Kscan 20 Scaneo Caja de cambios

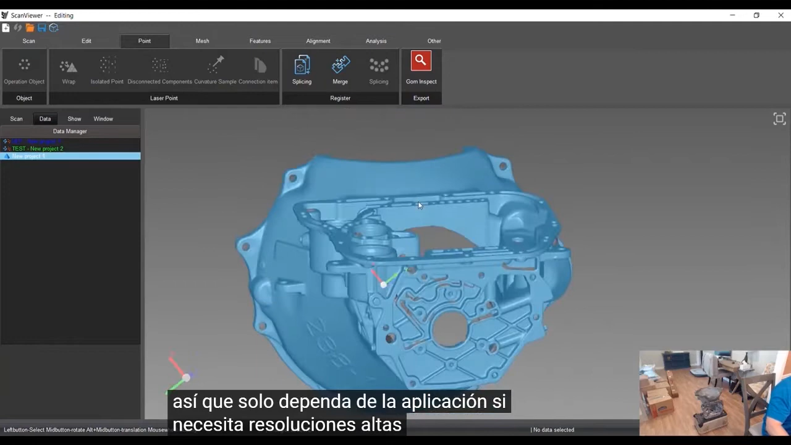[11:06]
resolutions as you can see even at one millimeter you're getting very big details on even those holes
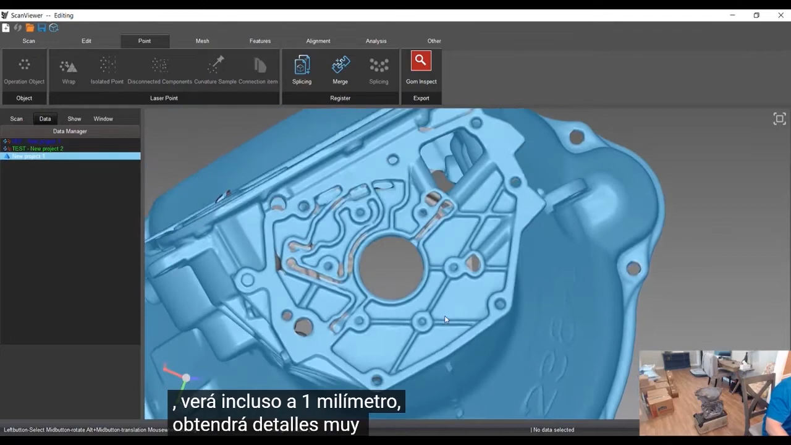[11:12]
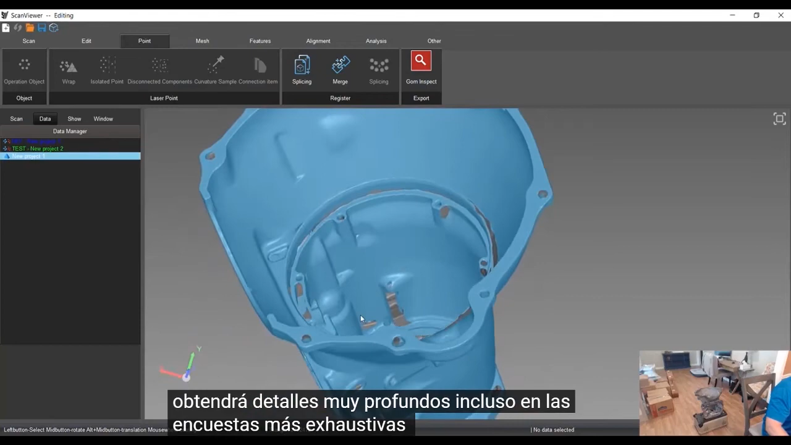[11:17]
that's pretty clean data we weren't super thorough in all the areas but um that